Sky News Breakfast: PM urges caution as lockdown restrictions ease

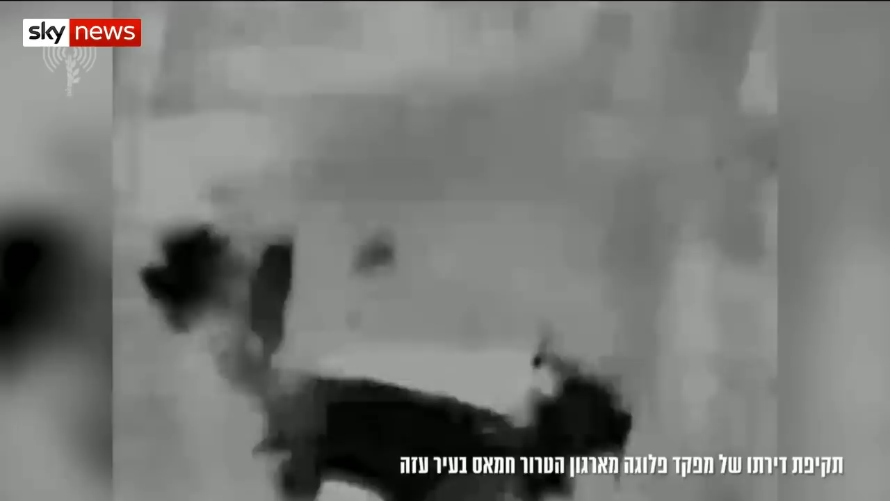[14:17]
Israel's military said it targeted the homes of 9 Hamas commanders and a network of underground tunnels.
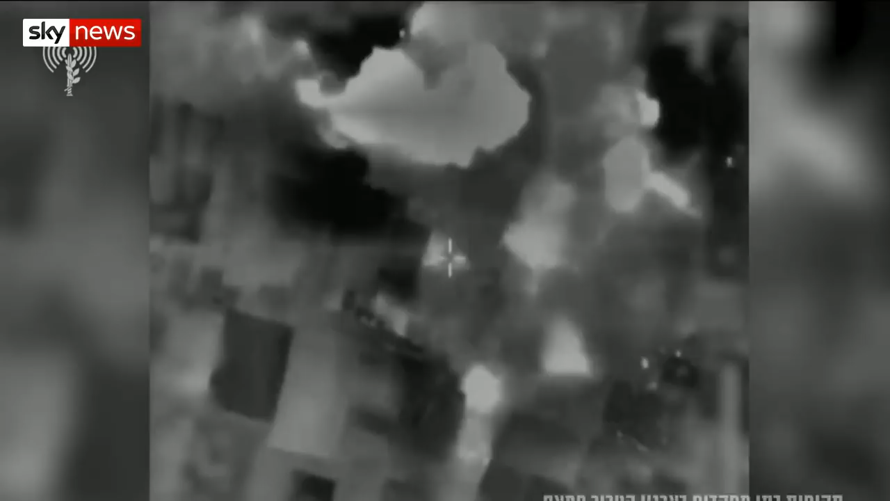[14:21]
No word yet on whether civilians were also caught up in the barrage.